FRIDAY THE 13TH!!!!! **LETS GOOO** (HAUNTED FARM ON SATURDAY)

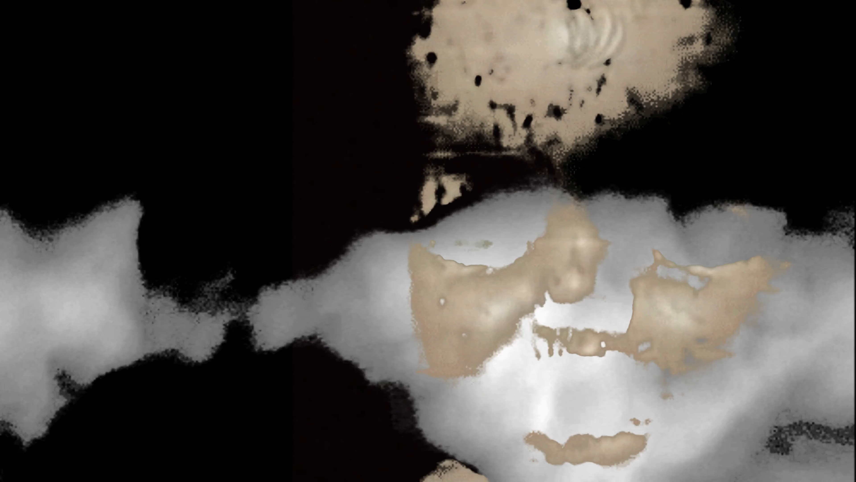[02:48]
I see. I got you. You're okay.
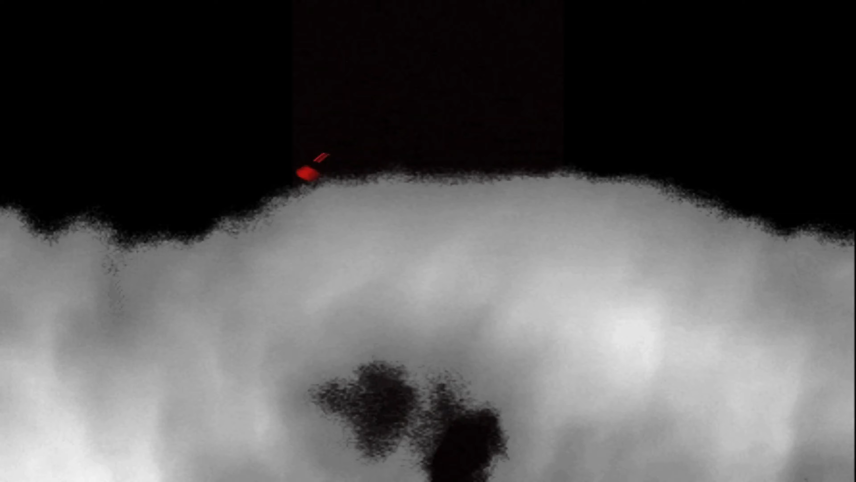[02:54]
The tree. Did y'all not see that fucking tree? Yeah, I did. They're set. Oh yeah, now we gotta get through a door.